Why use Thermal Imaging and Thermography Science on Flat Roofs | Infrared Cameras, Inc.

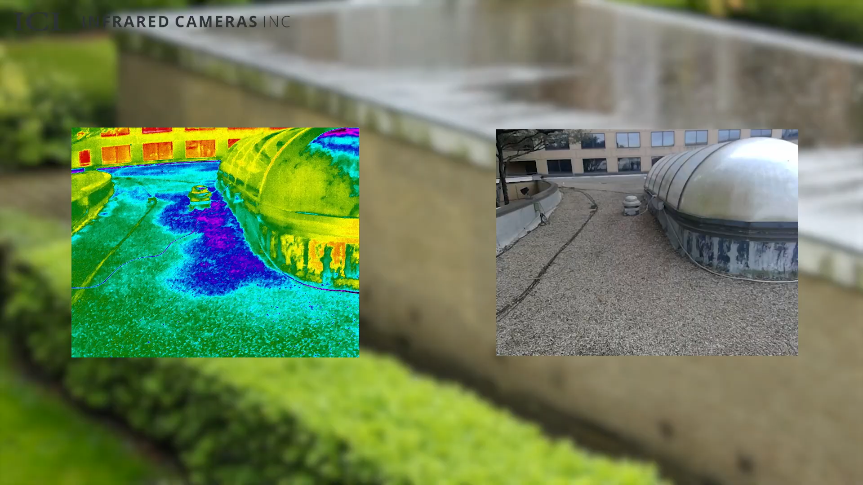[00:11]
Thermal imaging is a proven method for identifying roof-related moisture issues. Using infrared thermography, inspectors find trapped moisture and mark wet areas for precise repairs,